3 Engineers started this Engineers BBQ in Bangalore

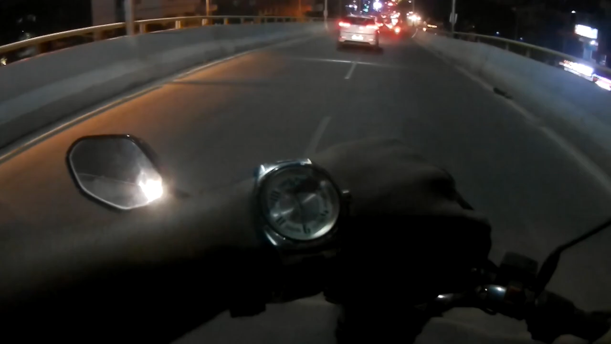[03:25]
ನಾನು ಇವತ್ತು ಜಾಸ್ತಿ ಇರುತ್ತೆ, ಪೀಕ್ ಅವರ್ಸು 7:30 ಸರಿಯಾಗಿರುತ್ತೆ ಅಂತ ಅನ್ಕೋತಾ ಇದ್ದೆ, ಬಟ್ ನೋ, ಪೀಸ್ಫುಲ್ ಆಗಿದೆ.